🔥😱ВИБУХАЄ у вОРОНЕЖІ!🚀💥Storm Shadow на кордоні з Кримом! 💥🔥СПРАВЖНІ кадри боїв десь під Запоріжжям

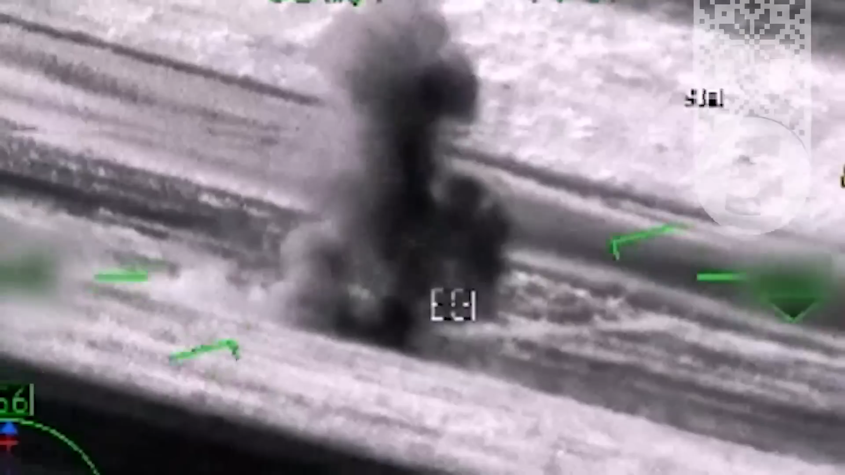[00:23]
передані Україні леопарди під час пропрориву, зокрема, на Запорізькому напрямку.